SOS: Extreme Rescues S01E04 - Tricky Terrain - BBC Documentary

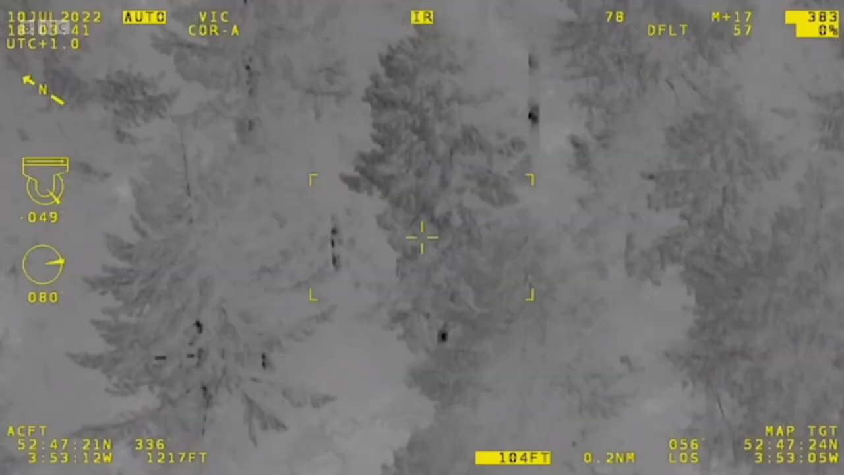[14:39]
And the police helicopter, capable of searching up to 2 miles per minute, scans the area from above using thermal imaging cameras.
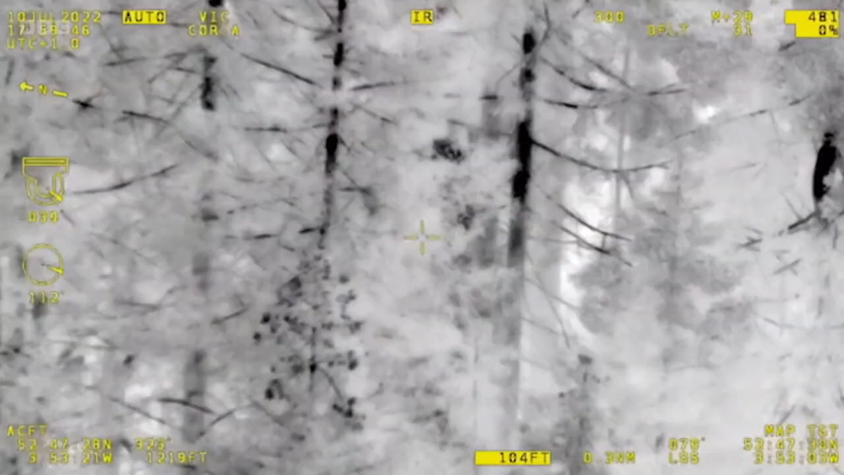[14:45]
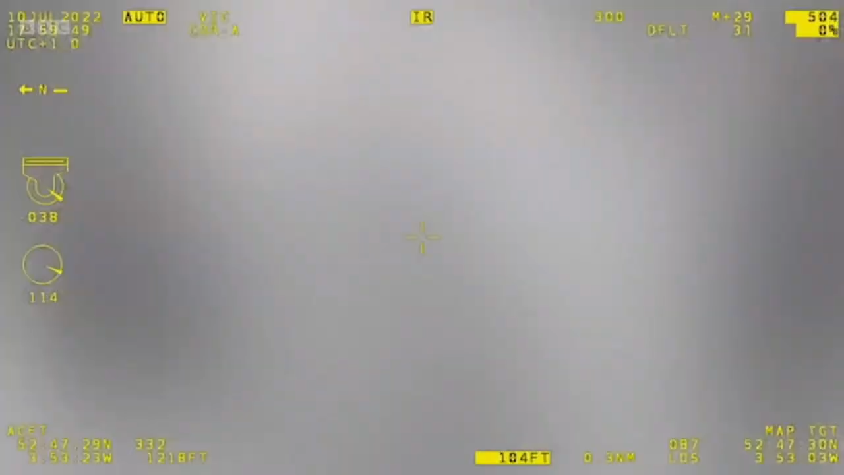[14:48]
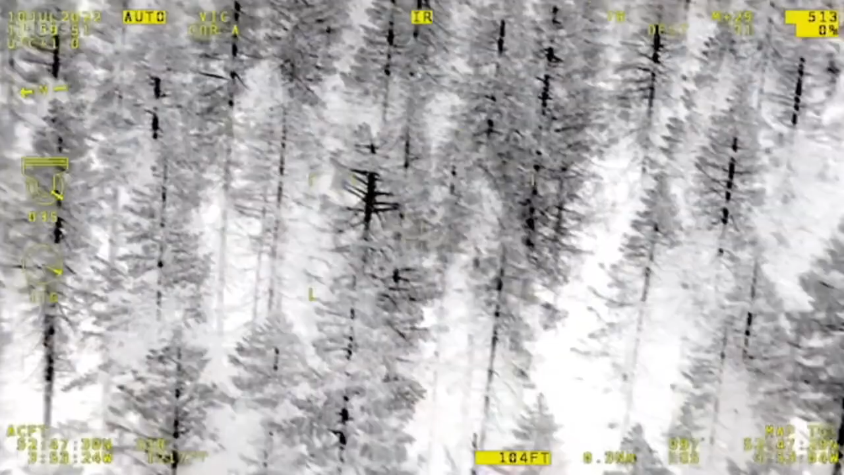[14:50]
Difficult to find anybody in that kind of terrain.